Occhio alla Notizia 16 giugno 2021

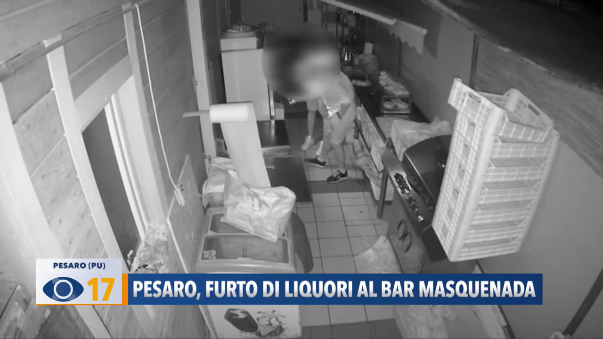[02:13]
al Maschenada Mas un bar sulla spiaggia di Pesaro vicino ai Bagnigessi i malviventi almeno due molto giovani hanno scavalcato il cancello nella notte tra sabato e domenica e poco prima del luna sono entrati per rubare alcolici e superalcolici a sparire sono stati soprattutto rum, vodka e amari per un valore di circa 600 euro la telecamera collocata sul retro del locale li ha ripresi a lungo mentre setacciavano frigoriferi e scaffali alla ricerca di alcolici dalle immagini